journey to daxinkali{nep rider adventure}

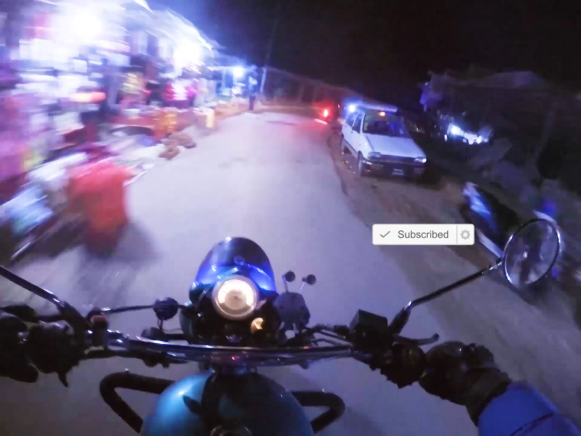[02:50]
साथीहरू अहिले हामी अब दक्षिणकाली मन्दिरको चाहिँ प्राङ्गणमा आइसकेका छौँ होइन